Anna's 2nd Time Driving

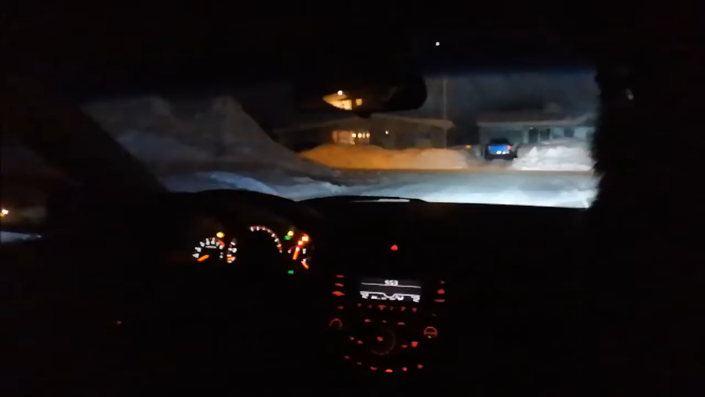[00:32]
Oh, there is a way. But I have to make it very sharp. Is this a way? No. Oh, what do I do? But this is a real road. But what if there is a car? There is. Oh my, I'm scared. This is not a good. Stop filming, man. It is not funny. You really upset it's funny. No. You're doing great. Yeah, you're right. You're gonna run into the truck. Stop it.
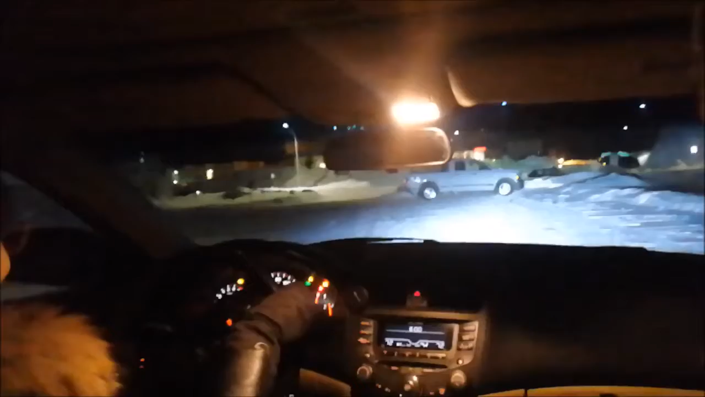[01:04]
It's so close. I'm gonna turn. Okay. Quickly. Turn.